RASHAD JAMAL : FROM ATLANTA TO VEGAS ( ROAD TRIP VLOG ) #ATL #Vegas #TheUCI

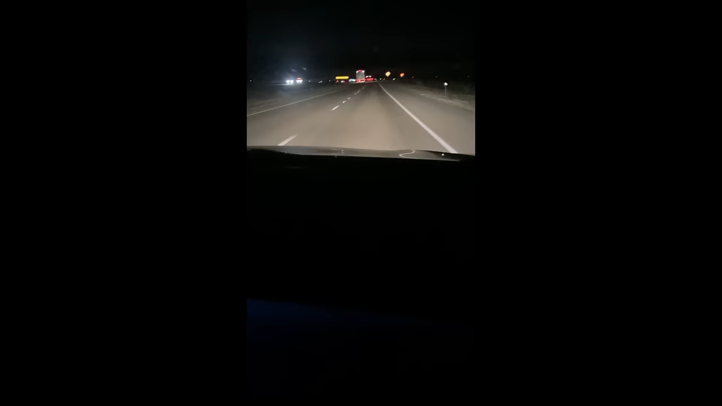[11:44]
So, we have just officially entered New Mexico. It's dark out here now. As you can see, right here, we're officially entering New Mexico. The other phone is filled, so we gotta use this one. New Mexico. We in New Mexico. Should have stopped at that rest area right there, bro.